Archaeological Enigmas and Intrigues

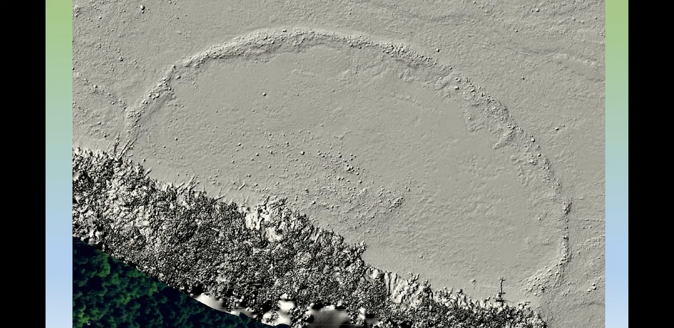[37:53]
well, maybe the subsequent slides took it away. And that's an interesting idea, but it's not actually proofed. So these are the LiDAR images and what the geologists have to say. And just a couple of other thoughts here. First off, I don't have good imagery, some additional relevant observations about the place.